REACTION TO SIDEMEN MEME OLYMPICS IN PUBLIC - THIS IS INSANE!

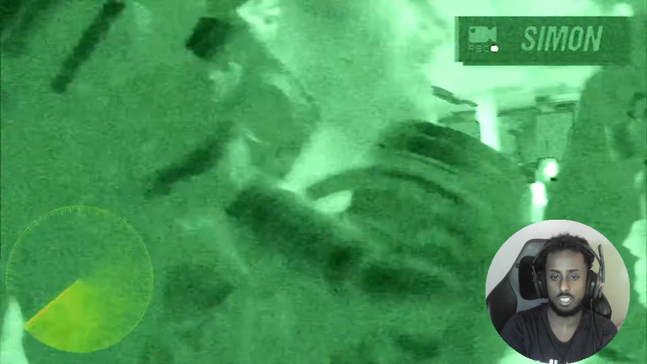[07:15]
What the hell is this? Johnny's still put his big camera into your office. Thank you very much.
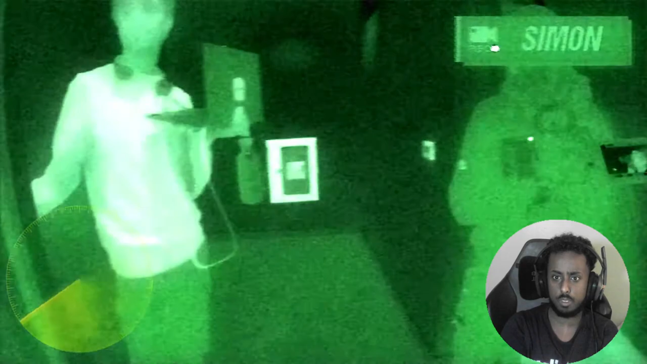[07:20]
What's his night vision? Oh, look, the Rainbow Six goes dark. We're just not gonna win. This is why I need to get out, man.